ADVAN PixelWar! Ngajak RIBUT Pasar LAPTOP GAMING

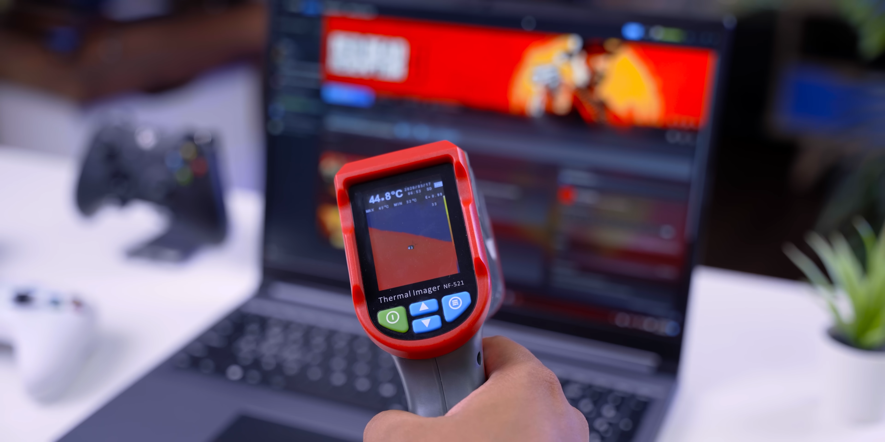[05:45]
bagian keyboardnya Ini kerasa anget aja sih ya Di 44 derajat Celcius Nah jadi untuk sistem pendinginnya Ini bekerja dengan baik ya Dengan dual fan dan 5 heatpipe Mantep kan?